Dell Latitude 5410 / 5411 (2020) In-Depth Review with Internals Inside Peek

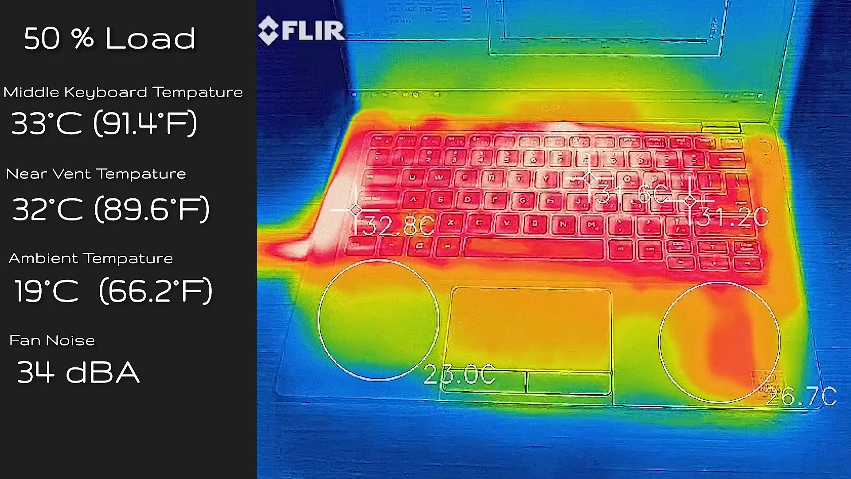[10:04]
And when I put the computer on 50% load, you're looking at the center of the keyboard, around about 33 degrees Celsius. And for noise level, you're looking at 34 decibels. And when I had the computer at 100% load, so it's just stressing it out, you're looking at the center of the keyboard, looking at 40 degrees Celsius, at 38 decibels for the noise. And where the vent is, it then becomes 45 degrees Celsius.
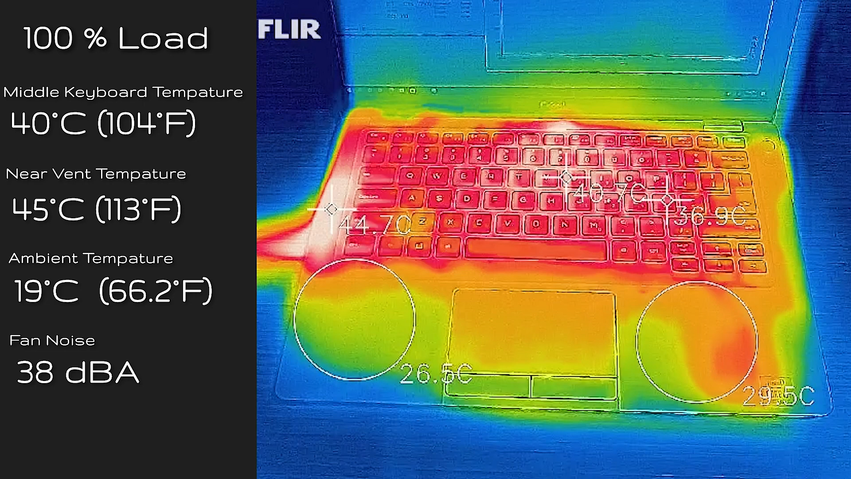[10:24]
So that's, it is hot, but not crazy hot there. Let's have a look at the internals of the 5411.